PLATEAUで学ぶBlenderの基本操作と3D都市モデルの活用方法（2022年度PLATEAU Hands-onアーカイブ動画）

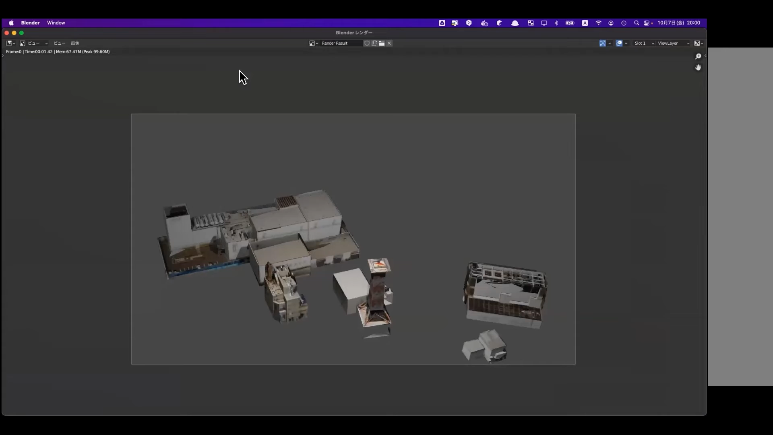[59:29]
ろあるんですけどもライティングの設定っていうのを行ってあげないと世界が真っ暗な状態でレンダリングされてしまうのでご注意くださいというところになりますこのままだと今見ていただいた通りかなり寂しい絵になってしまいますので
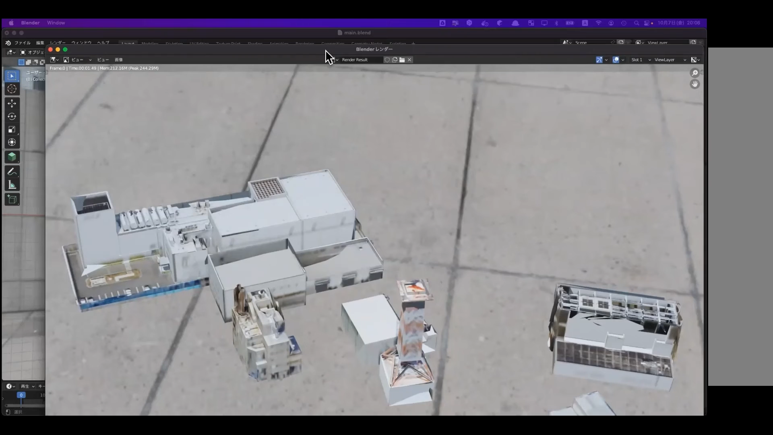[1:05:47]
ちょっとカメラの設定カメラの向きが下の方向いてたんでこんな感じに見えちゃってるんですけど背景画像がちゃんと適用された形で
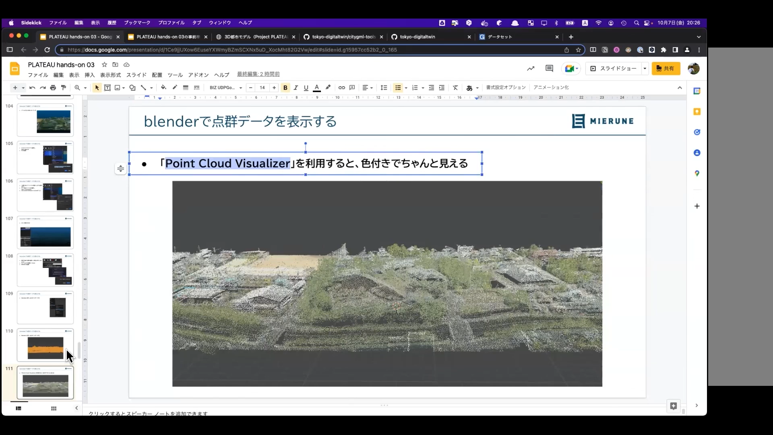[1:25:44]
プラトンの3D都市モデルを並べて一部は詳細な天群データ一部は都市モデルのLOD2のモデルみたいなようなそんな使い方も可能になります